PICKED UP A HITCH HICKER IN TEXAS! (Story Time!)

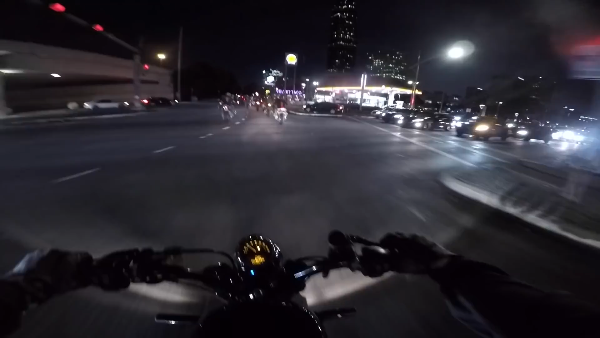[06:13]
Do not stop in the middle of the street like you just saw. Do not do that. Recipe for a disaster. Meeting up with even more people over here. Oh,
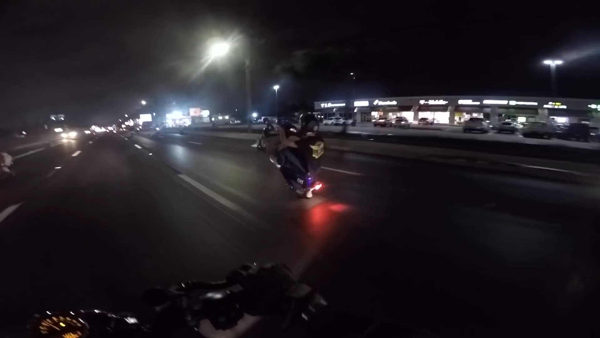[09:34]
Whoa! Whoa! What the hell? Oh my god. Gassing it into the scrapes, baby. Excuse me.
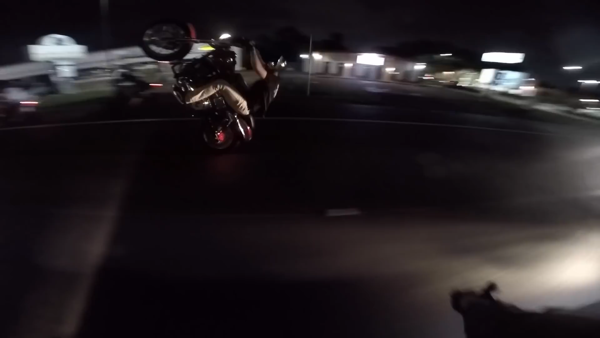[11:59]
His tail light's right on his, oh no. Tail light's right on his pocket. It was making me think he had a brake fade. Pissing gasoline too.